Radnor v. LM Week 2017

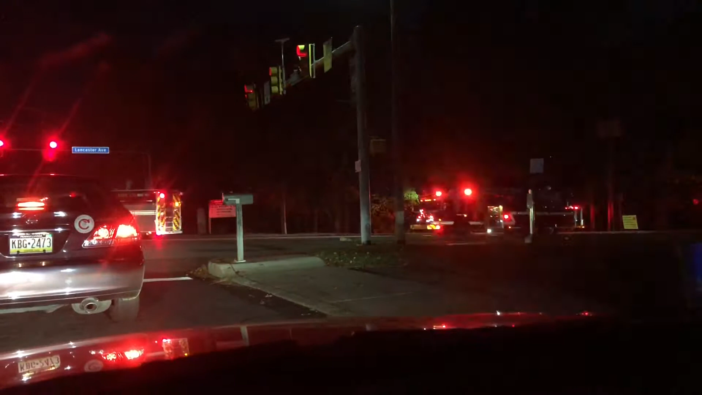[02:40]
Woo! Yep, football players and cheerleaders all coming on the trucks. They're going into Radnor, where I will soon be, if the light changes. So, yay.